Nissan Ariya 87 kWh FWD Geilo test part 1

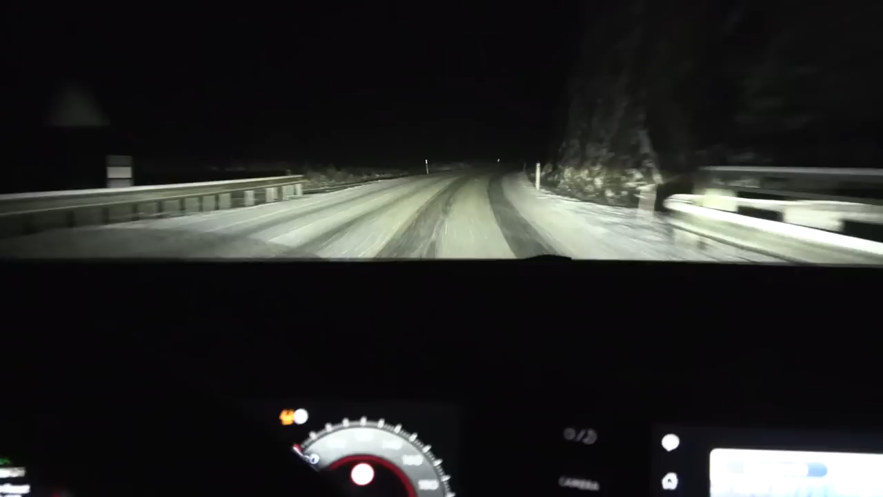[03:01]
and yes, it's been snowing more and more now.
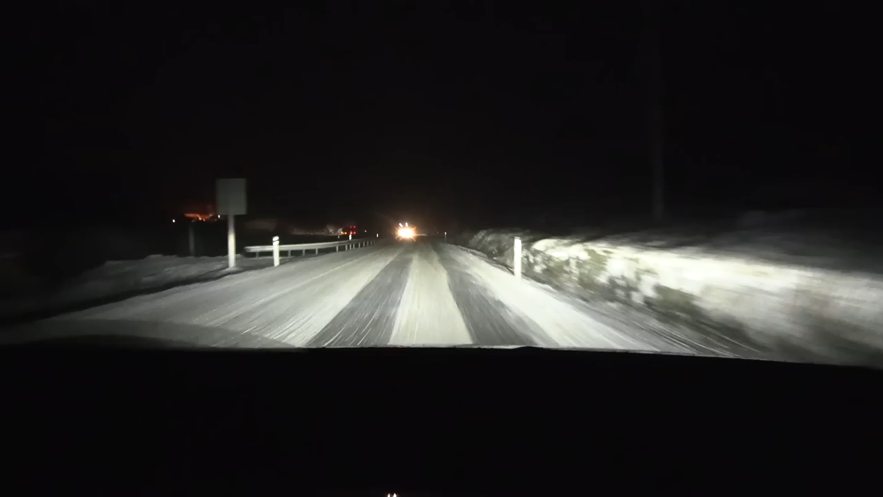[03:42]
there could be situations where the roads are nice and straight, and you could use cruise control just fine. We just passed flow now, and we hit some proper winter. So here we have compacted snow on the ground here, and remember that Aria, at least this one is front wheel drive, so how does it behave on these kind of conditions? Well, let's see now, we have a slight curve, let's regen, full regen, what happens? No problem.
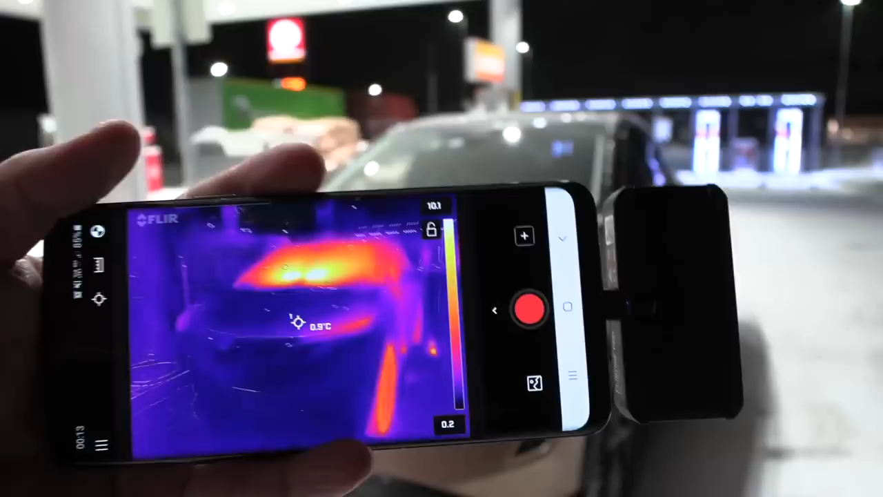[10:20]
You see here, it's still nice and warm in the cabin.
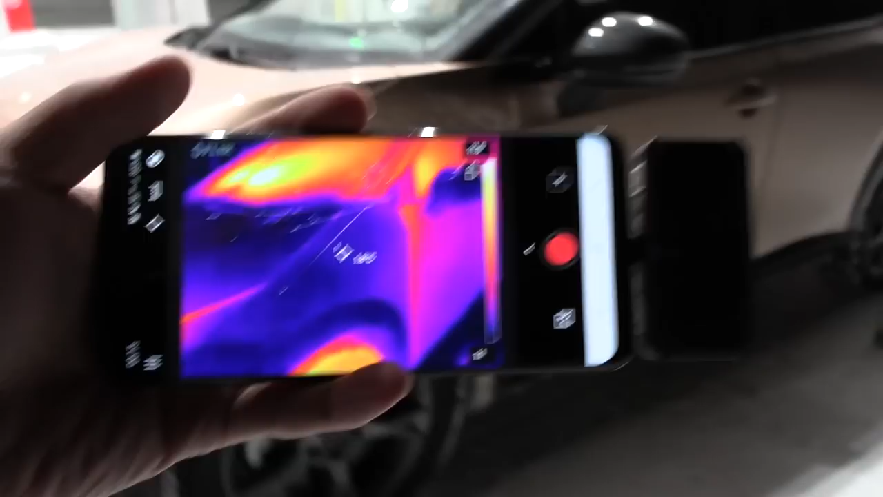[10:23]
Uh, what about on the side? Yeah. Wow. The wheels, the wheels are hot. Someone's been hammering it.
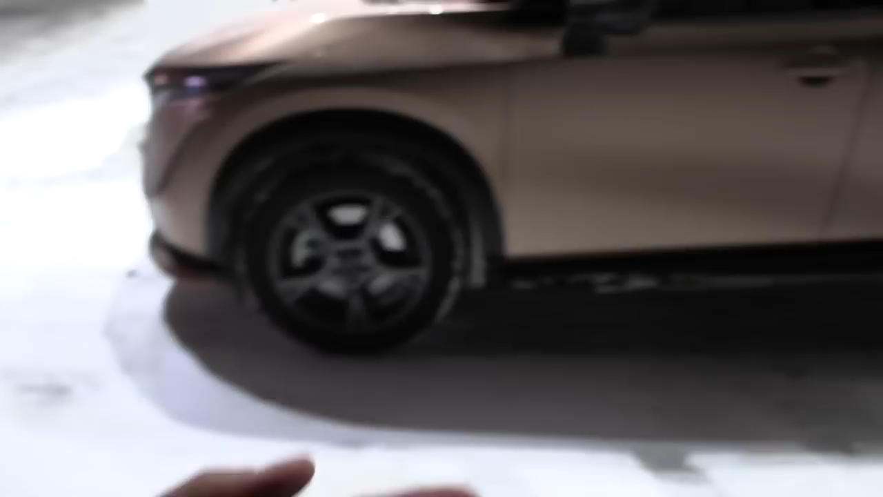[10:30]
What else is going on here? Yeah. I took the drink from outside. You see, I want to cool down the drink.
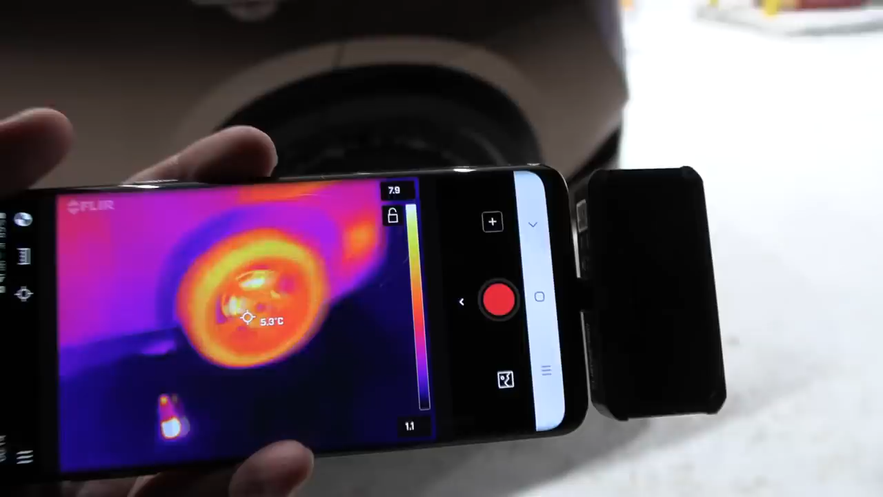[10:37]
On screen: spot 5.3°C
This one is also the brakes also.
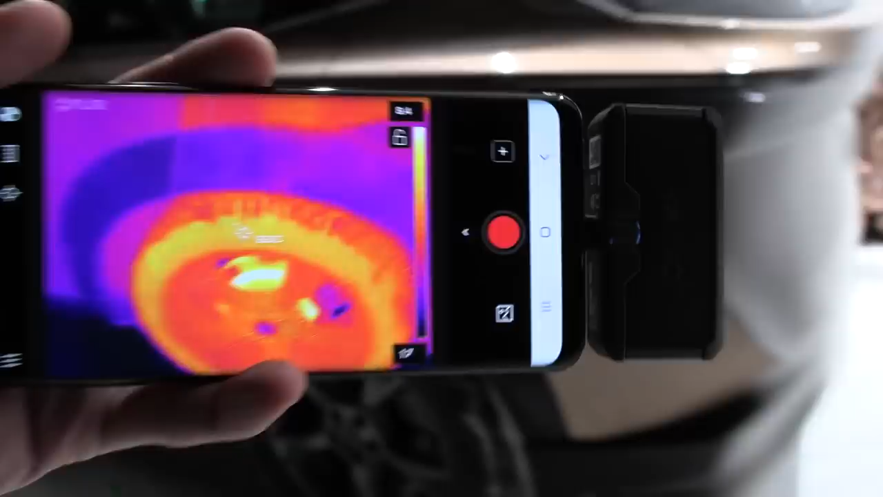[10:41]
What about the back? Yeah. Yeah. Hey, interesting.
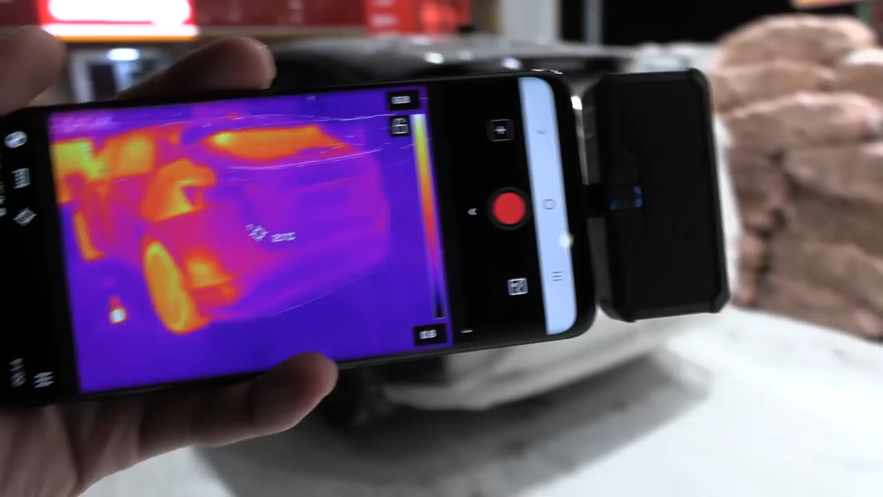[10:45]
Why is that part warmer than the rest?
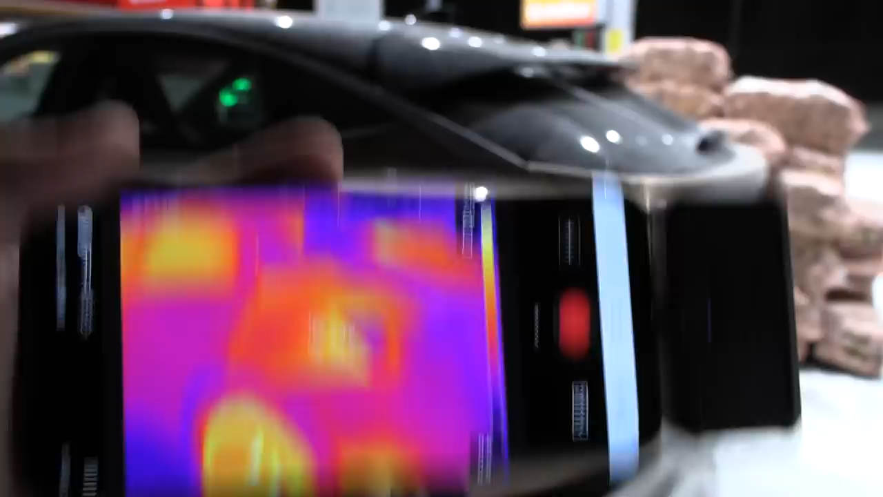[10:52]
That means that there must be some kind of heat leakage. Ooh, you know, I can even see it here.
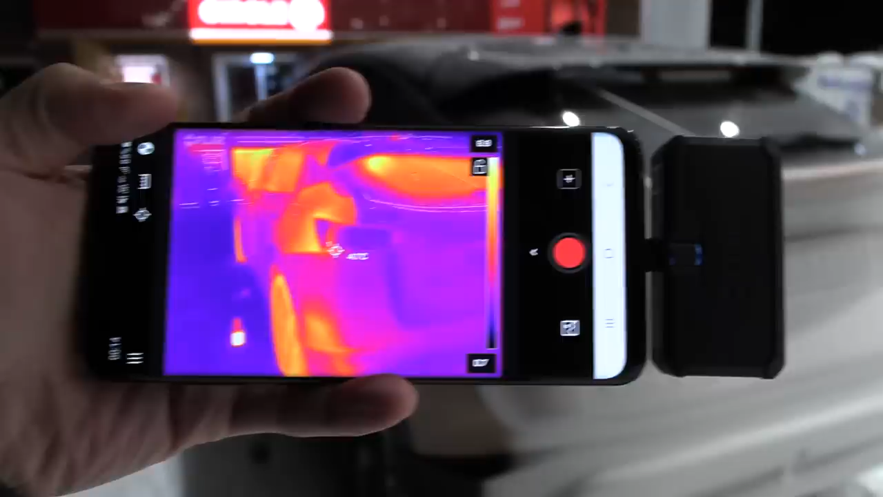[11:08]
Oh, we're back. Let me see. What about on this side? Yeah.
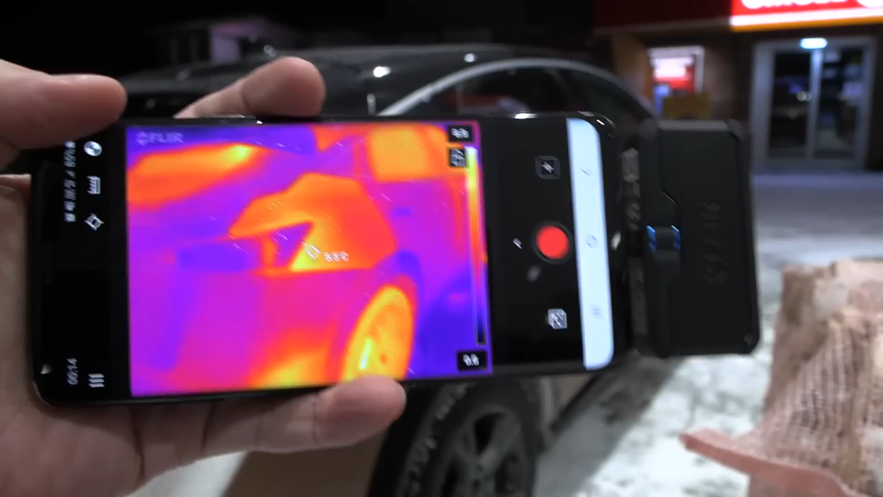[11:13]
The same there. Huh? What the heck is that thing?